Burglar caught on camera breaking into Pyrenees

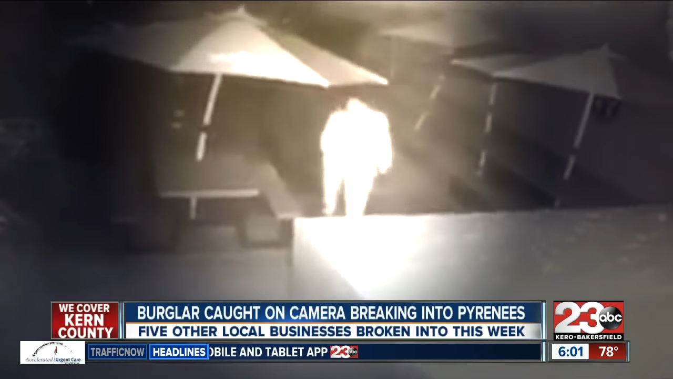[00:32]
Yesterday morning around 5.30, security camera footage shows a man breaking in through the back of Pyrenees Cafe. Hey, what are you doing out here? He continues to walk toward the camera. You see his face for just a second as he tries to tear it down, the camera falling to the floor before running away. I felt violated. You never want to believe that somebody's going to be bad enough to break into your place of business.